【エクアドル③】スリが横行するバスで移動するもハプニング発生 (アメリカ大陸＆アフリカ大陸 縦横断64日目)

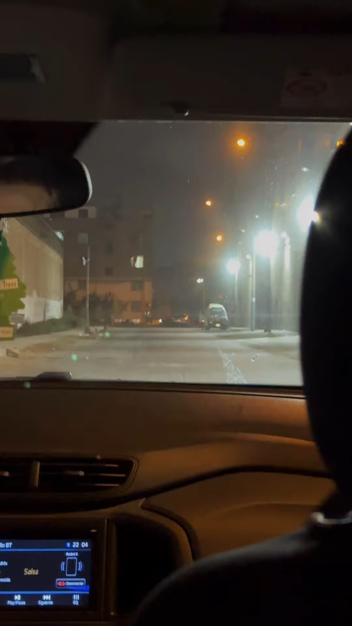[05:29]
いやー確かにちょっとヤバそうな路地やなありがとうございます